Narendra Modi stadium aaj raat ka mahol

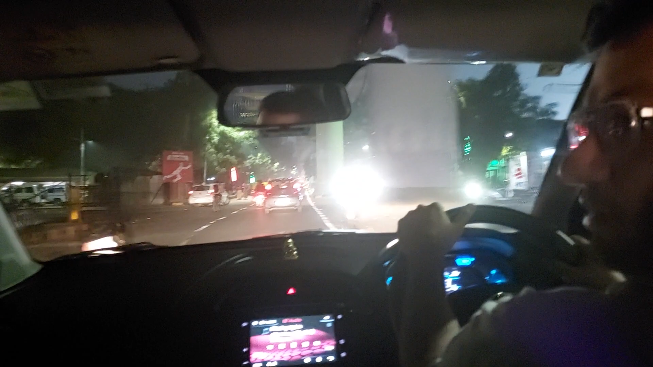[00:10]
देख सकते हो मैं गाड़ी में बैठ के वीडियो बना रही हूँ बच्चे ने बुला चलो ममा मैं लेके जाओ और ये नरेंद्र मोधी स्टेडियम आ गया है काच खुल दे और आप देख सकते हो कि गाड़ी दिमी इतनी लाइटिंग की है